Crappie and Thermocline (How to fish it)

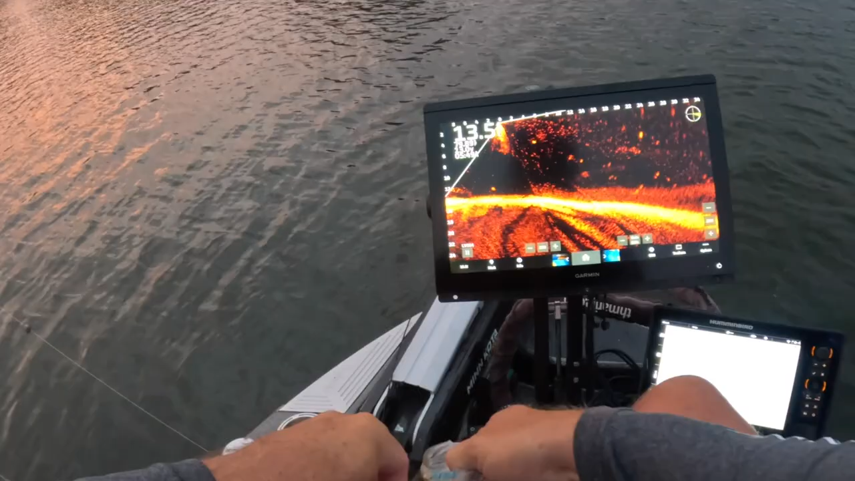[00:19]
BAM first fish of the day
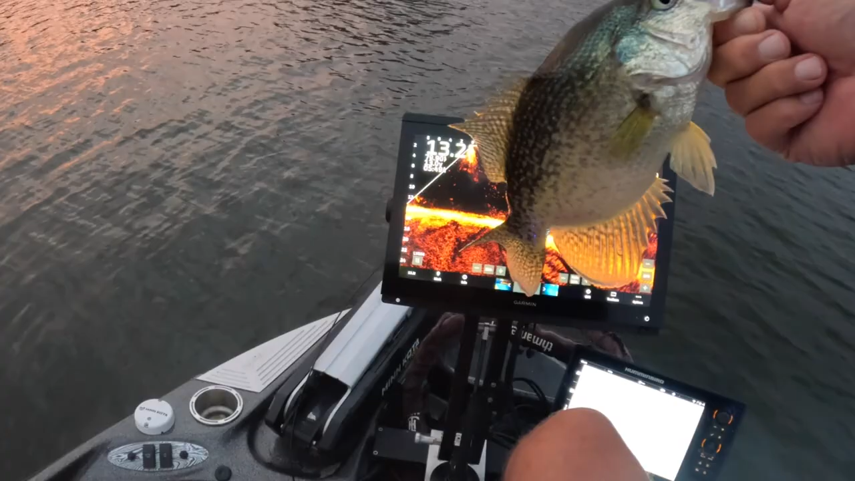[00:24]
just sniping them that's freaking awesome awesome awesome day hammer 10 great start who's letting them go with three pound fishing right there I am
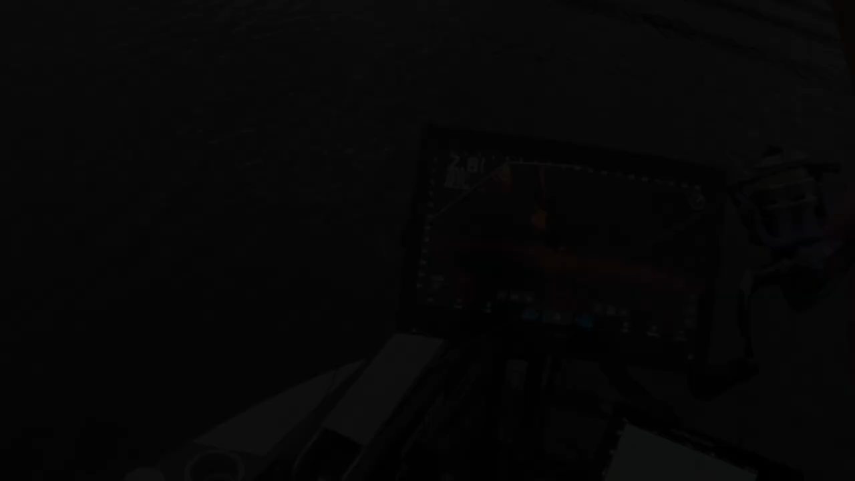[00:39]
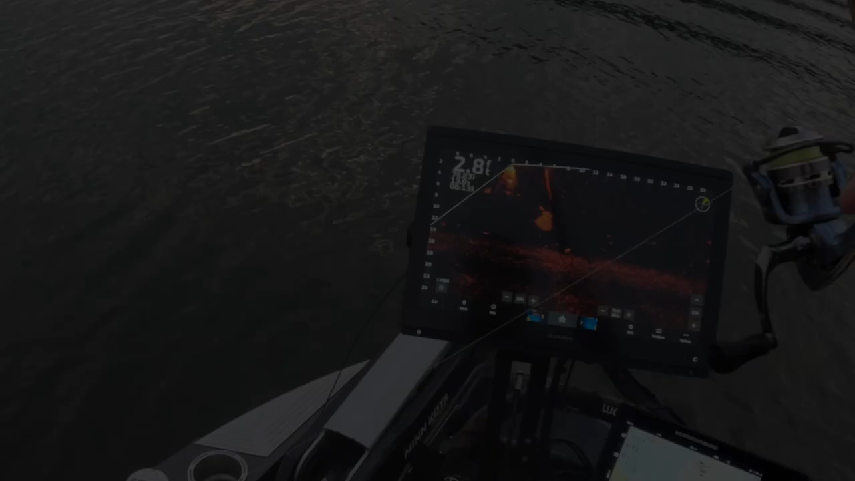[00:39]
that guy just came out of the thermocline
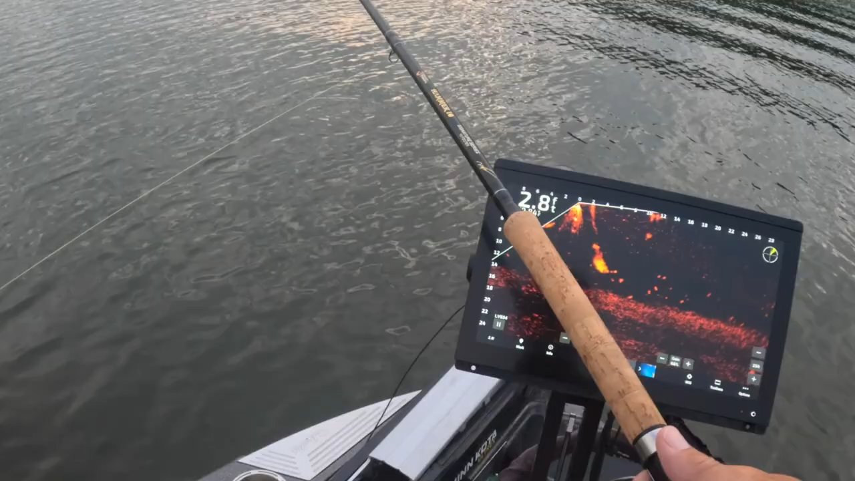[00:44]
see if he's wandering around to eat yes he just made a big turn to eat for the shed want me to move for the shad we're in a good position here maybe yep we are there he is right there look at that looking straight up at us he's gonna hit us I might force him to bite this
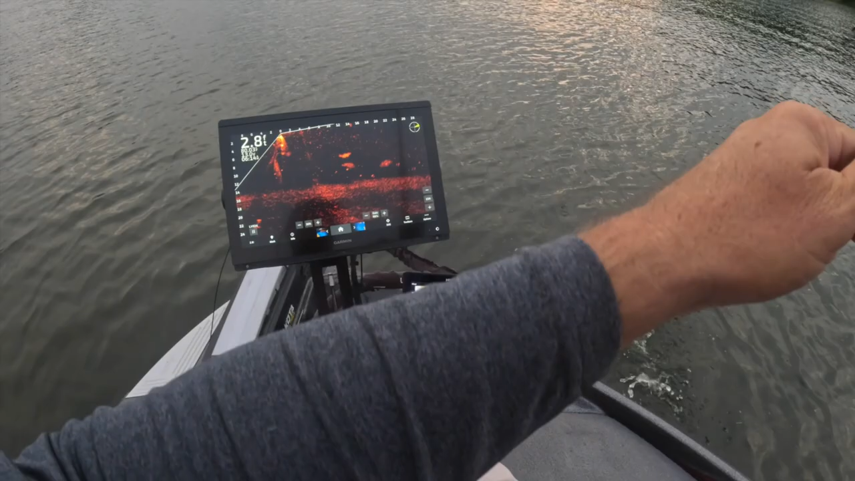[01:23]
look at that that guy was back down the entire time all the way down to the thermocline
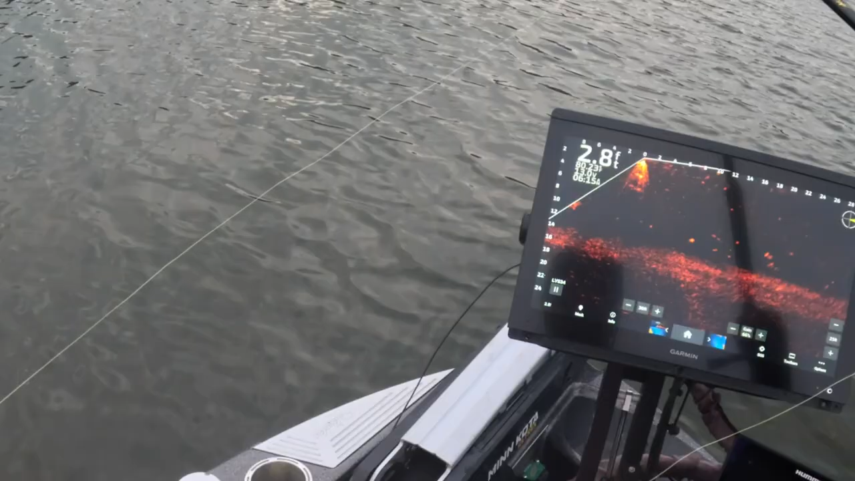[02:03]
right here now a lot of times those fish will don't get mistaken those fish will stay right on the thermocline line
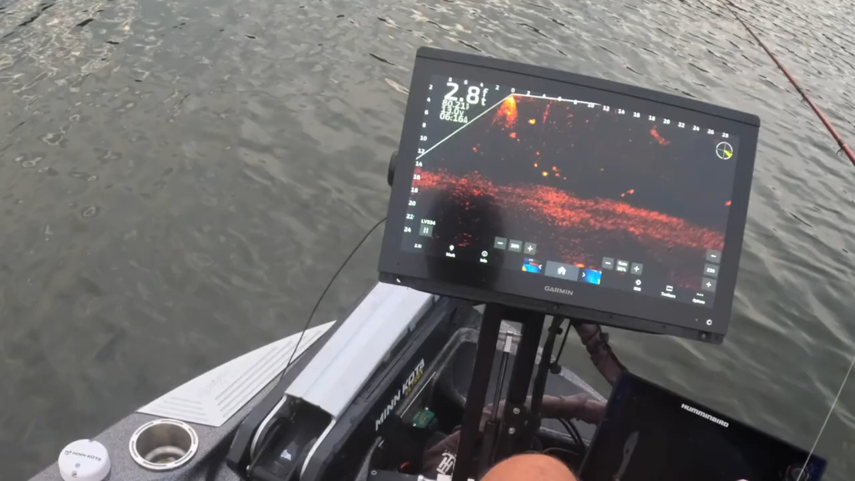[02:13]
you know they don't necessarily stay away from it that fish shows you that they will stay right in that and this is the thermocline line right here just so you guys know for those that don't
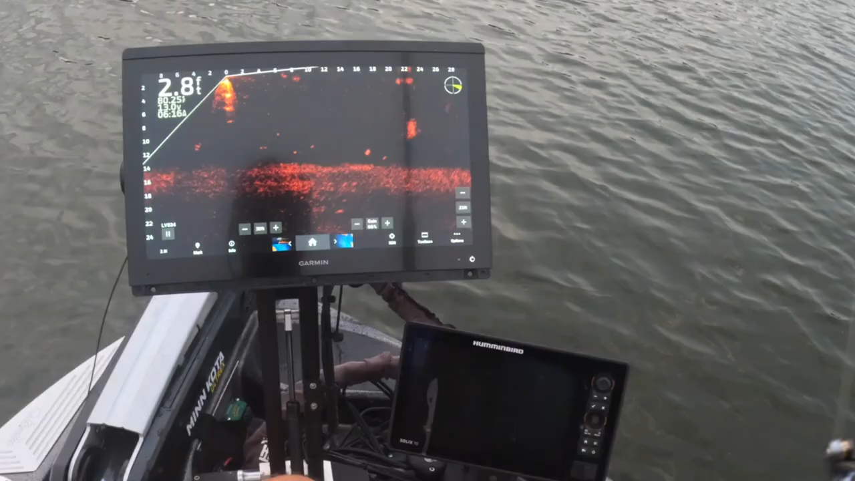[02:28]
and they you know they're gonna find their they're gonna still find their comfortable spot but a lot of times they'll they'll stay right on it there's this guy right here he's right on it so we're gonna go after that guy right there
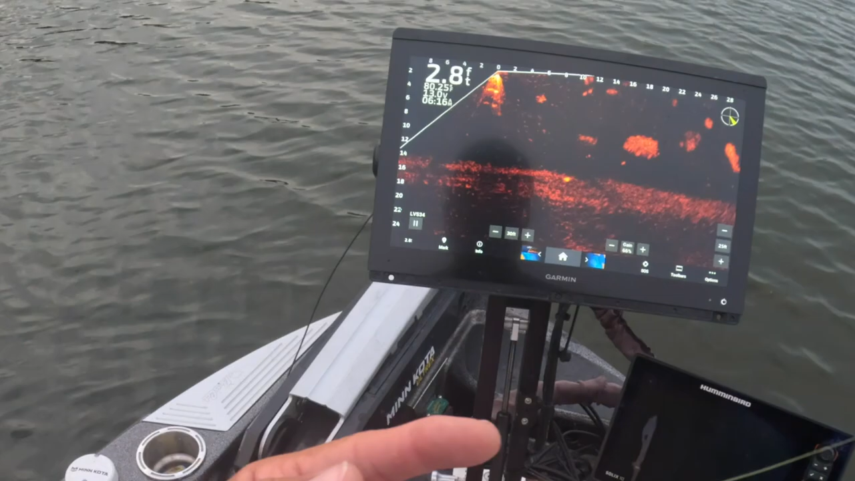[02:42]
which maybe needs to be the name of this video fish in a thermocline line see how he's staying right below it probably about a foot into it and that's I won't say that's typical because
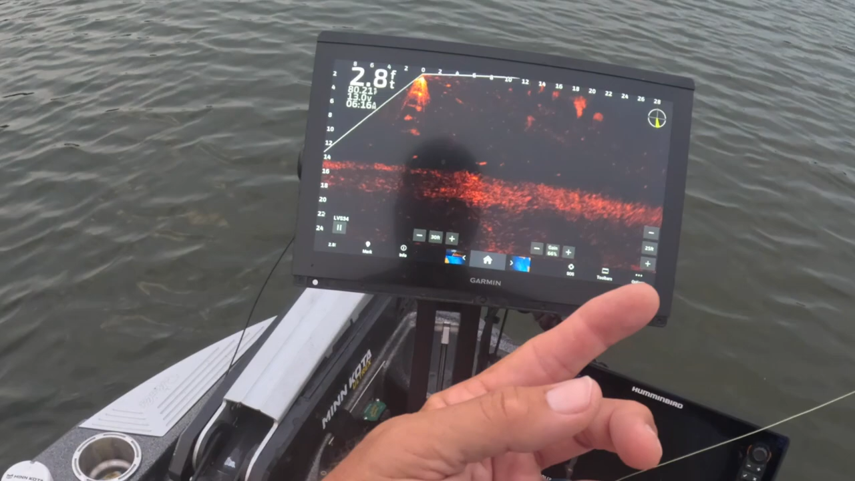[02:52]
On screen: depth 2.8 ft
like people fish are everyone's a little different but right there we got see if we can get his attention he stopped he keeps going but look he'll come back up and now I think he's looking for food that's my there we are dropping perfect perfect on him right there he's out of the thermocline there he is
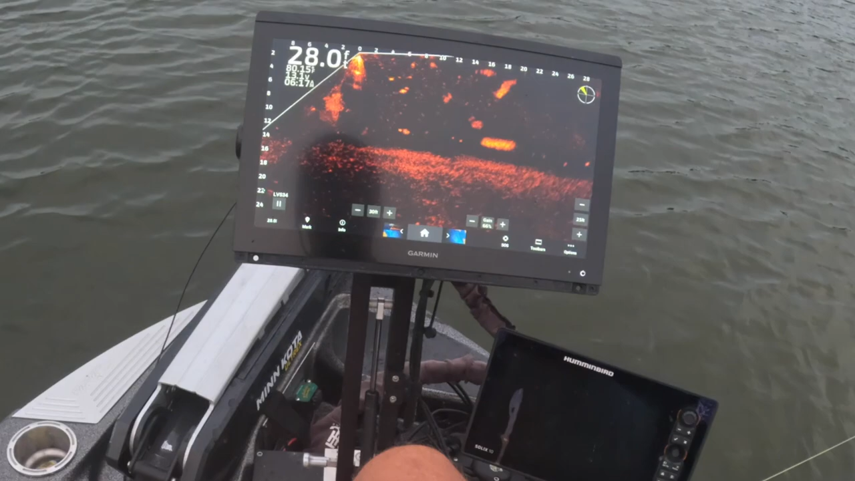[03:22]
and he did not like that but we drew him out and that was the cool thing